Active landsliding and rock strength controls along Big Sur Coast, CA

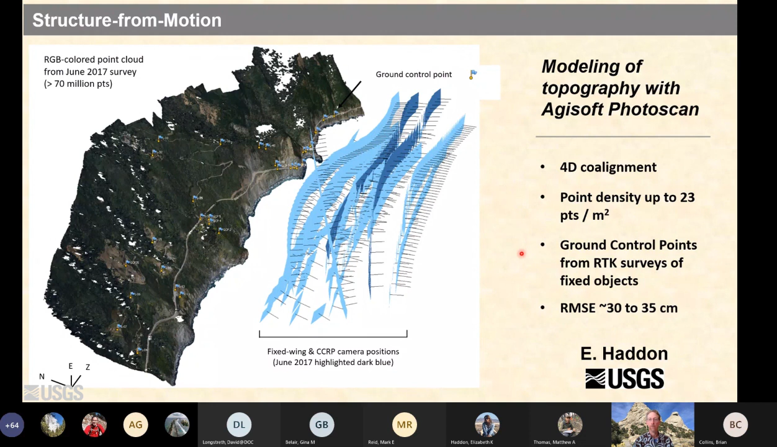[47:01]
spatially continuous estimates of land surface change there's really nice high point densities that are constrained by ground control points surveyed again with gps on stable objects that are readily identified in the imagery